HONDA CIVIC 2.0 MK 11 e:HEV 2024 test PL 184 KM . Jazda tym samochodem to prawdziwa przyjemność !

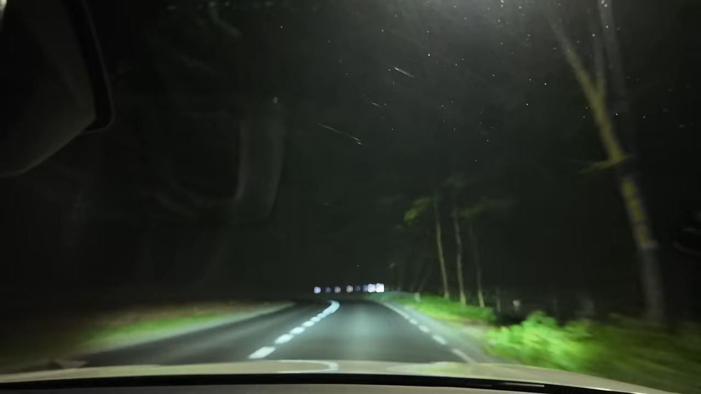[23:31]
Zobacz, jak spisują się w praktyce reflektory LED w Hondzie Civic. A przy okazji sprawdź, czy masz subskrypcję, bo niebawem planuję kolejny film, a będzie mi bardzo miło, jak go zobaczysz. Subskrypcje i lajki bardzo pomagają mi zwiększyć zasięg kanału, a jeśli to się uda dzięki Tobie, będę miał większe możliwości testowania ciekawych samochodów. Podsumowując, Honda Civic 11 generacji, moim zdaniem wyróżnia się bardzo dobrze działającym napędem hybrydowym,